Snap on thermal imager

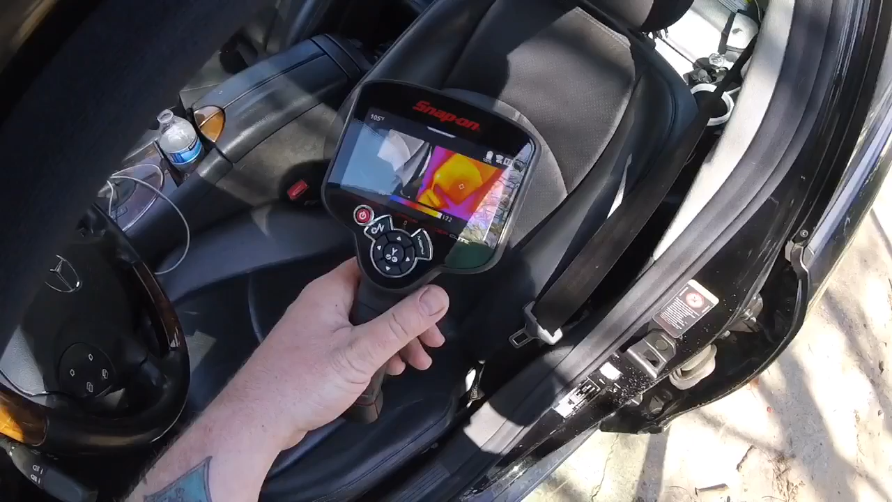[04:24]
So, if we turn the heated seats on,
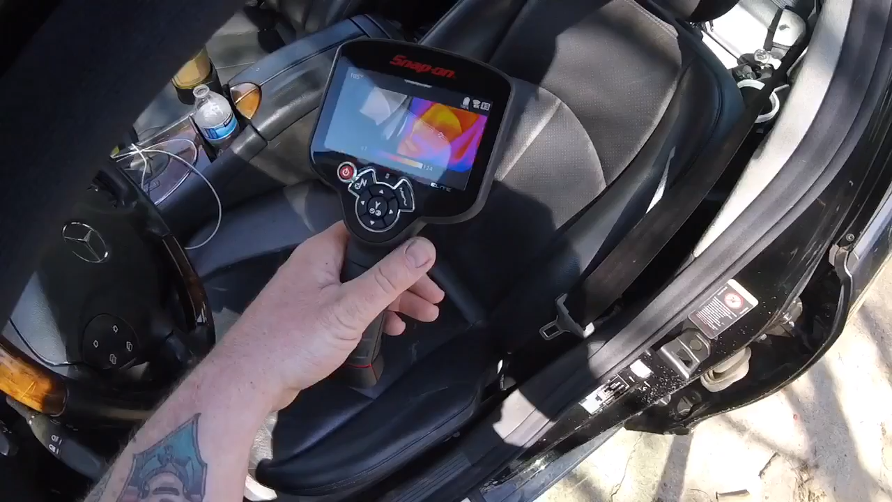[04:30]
and we see that left side of the screen, it's showing you what you're actually looking at.
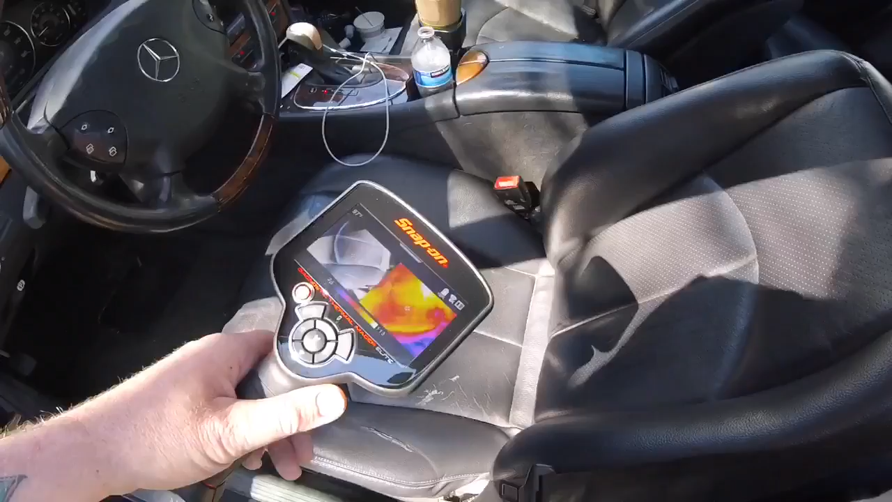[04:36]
And then, the right side is showing you a thermal imaging, obviously, a thermal imaging image.
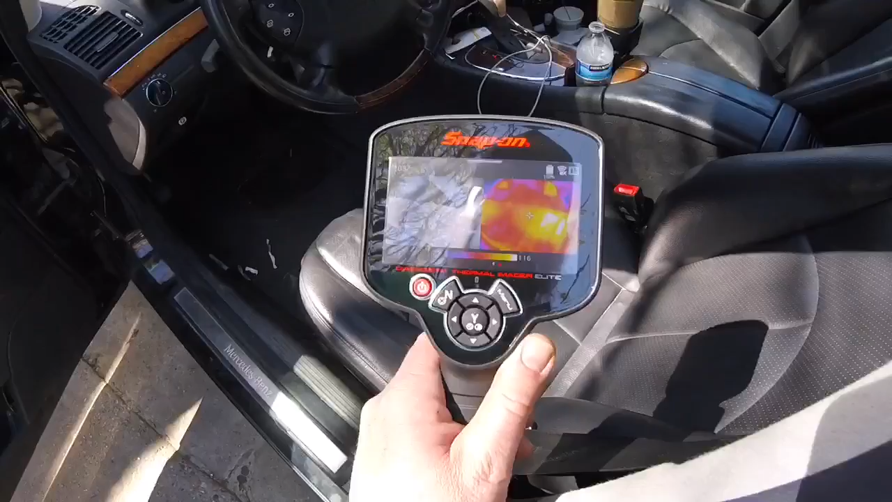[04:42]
And so, the brighter yellow it is, the hotter it is.
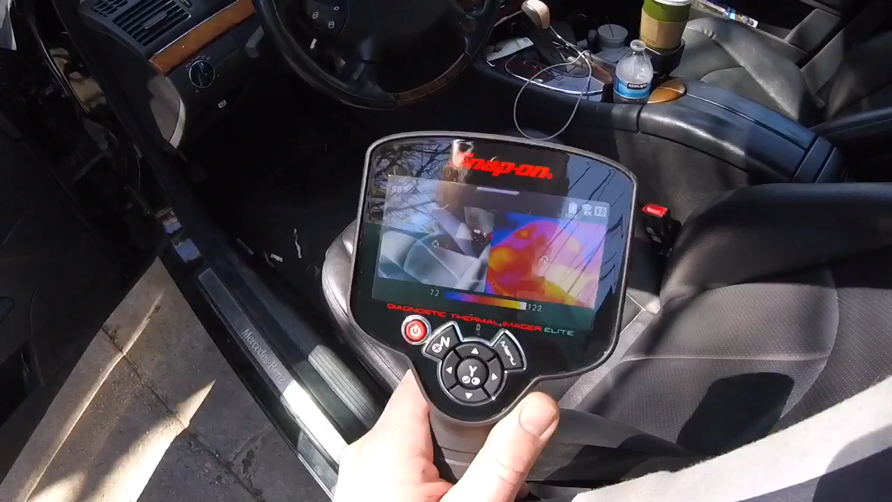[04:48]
It appears to have, it's kind of hard with the sun being down on it, but...
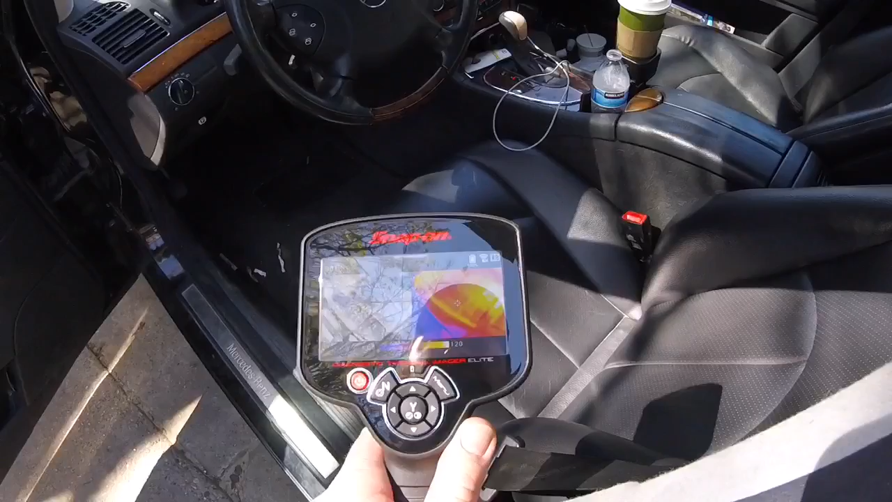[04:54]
So, the seat's about 100 degrees Fahrenheit.
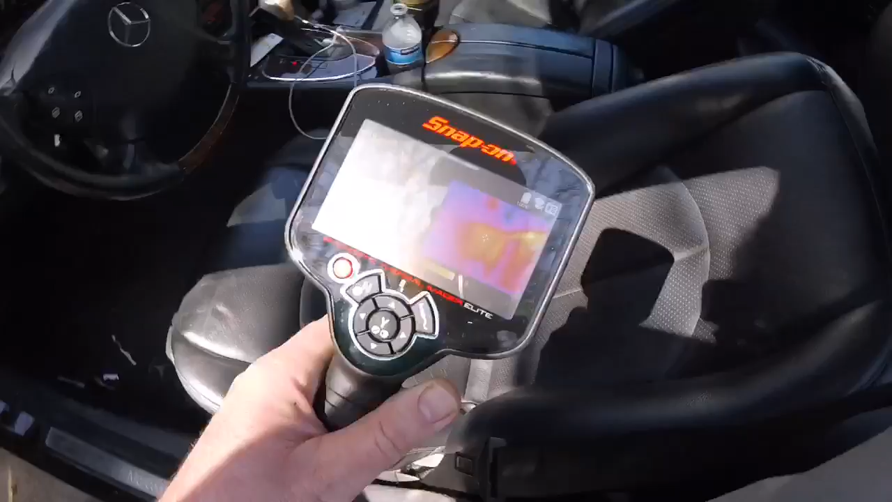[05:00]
I would say that part of it's working pretty good. It may have some lower, some weak spots in it.
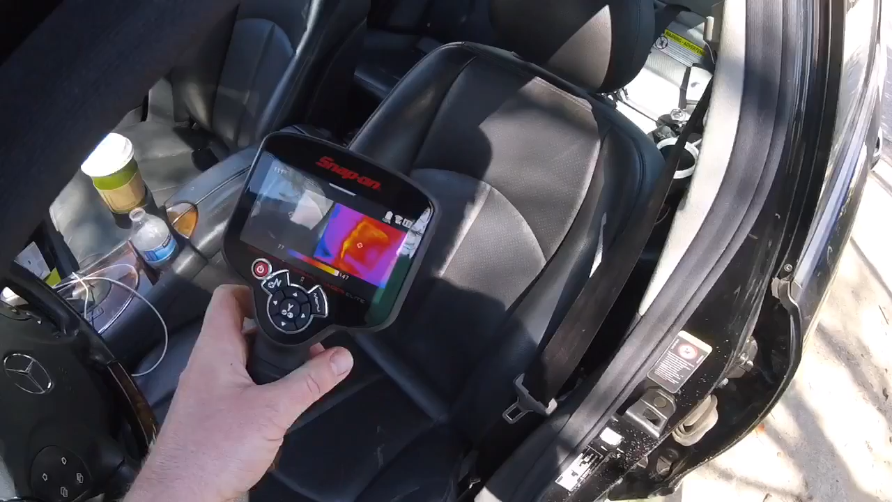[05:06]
You can see there, 96. Back here, it's 105.
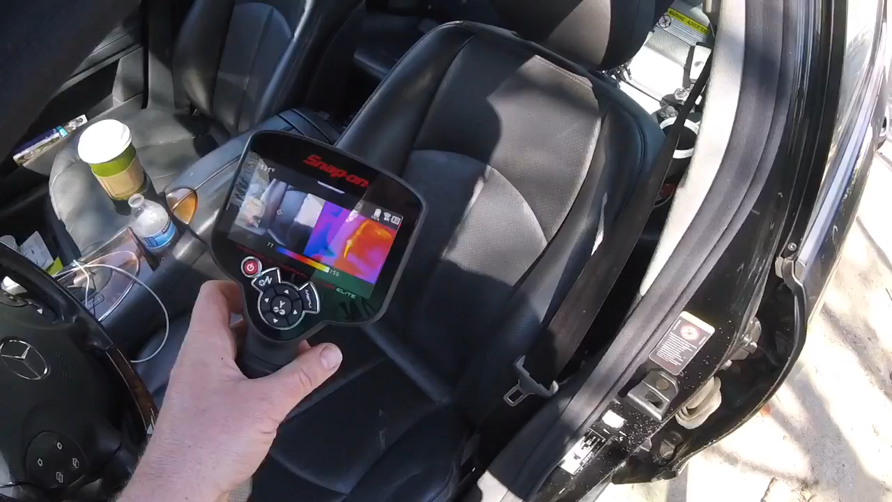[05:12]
In the back here, 105, 107.
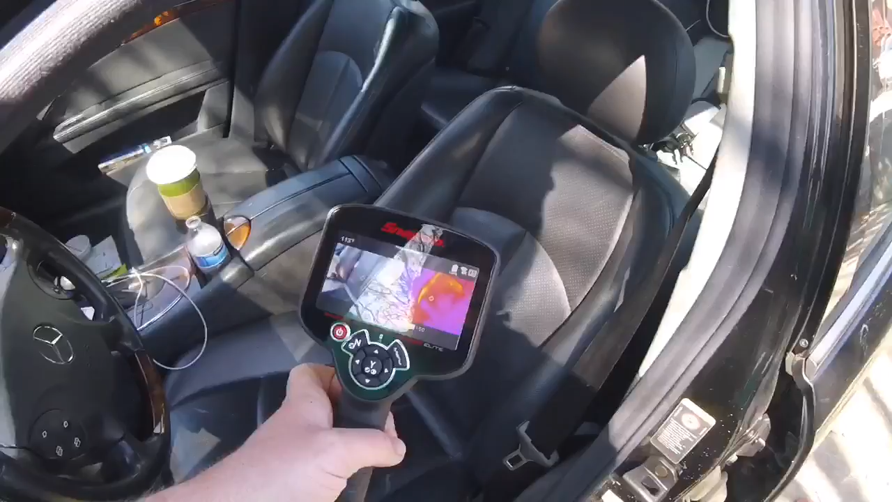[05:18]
Kind of scary hot spot right there at 130.
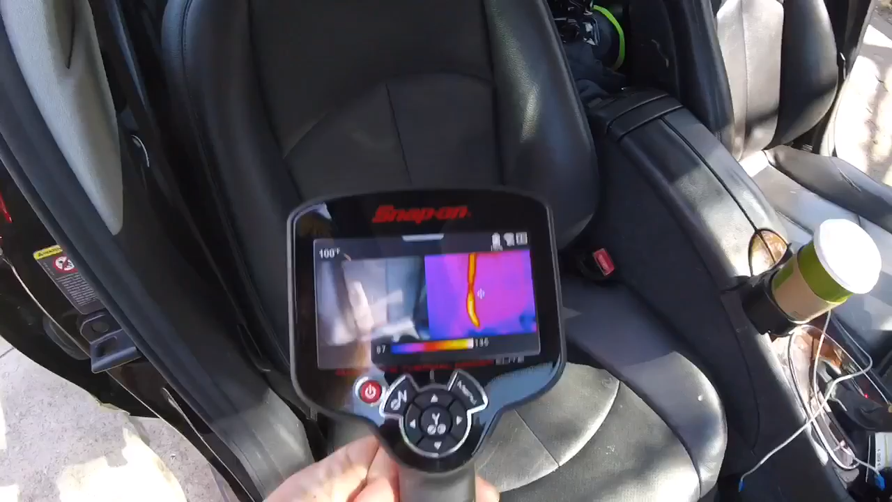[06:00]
And you'll see on this side, there appears to be a hot spot, pretty hot spot right there.
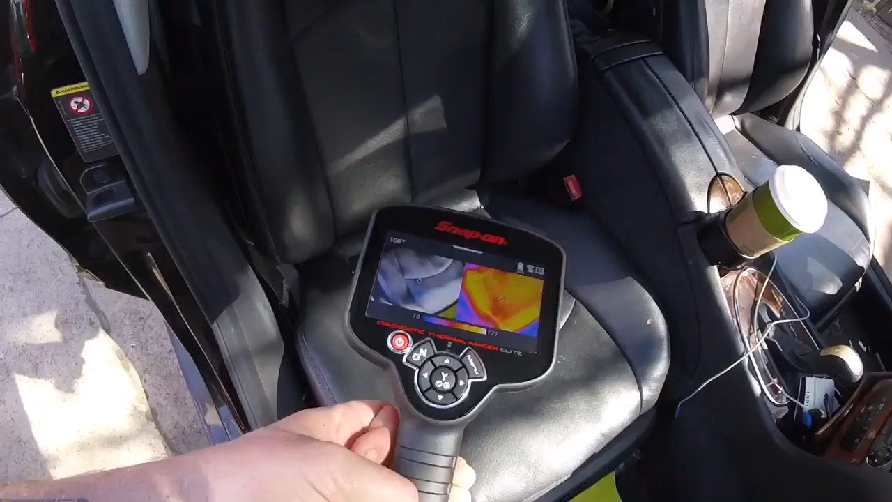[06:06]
100. And then over here, it's about 115.
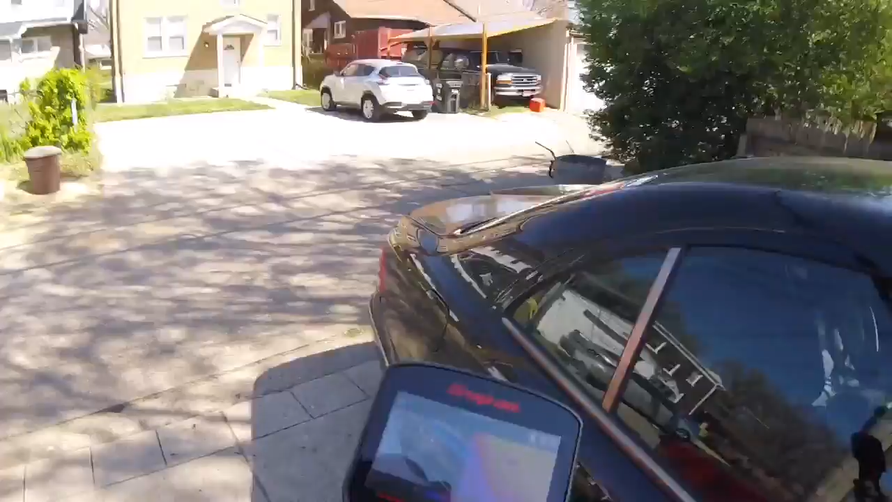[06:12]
That's not bad. The whole bottom of the seat appears to be around 100.
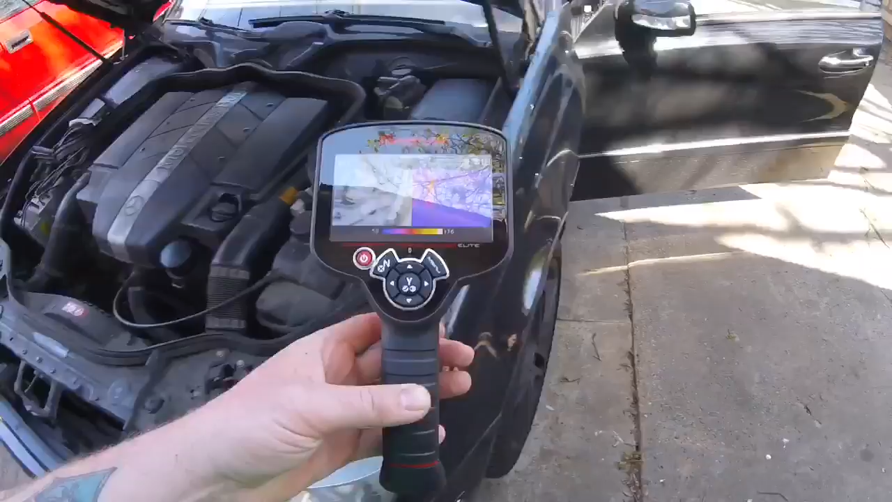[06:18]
So, for the age, mileage, and what this car is worth,
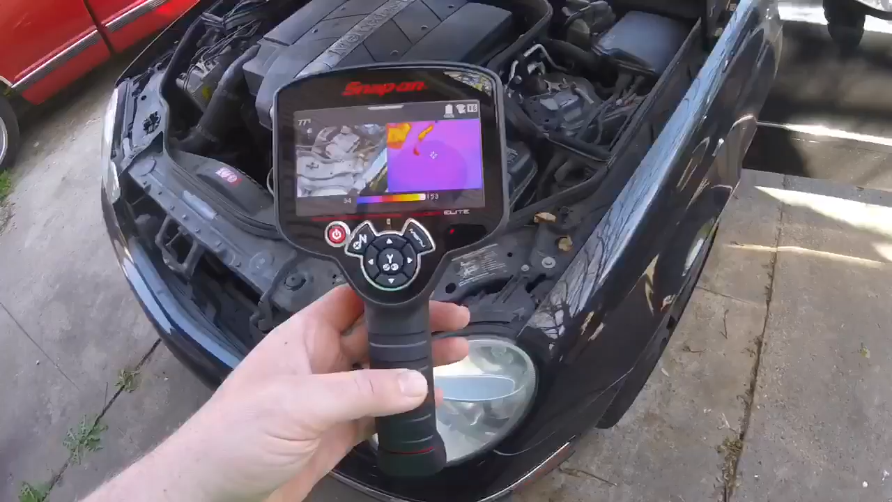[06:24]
I wouldn't do anything about that, this hot spot over here.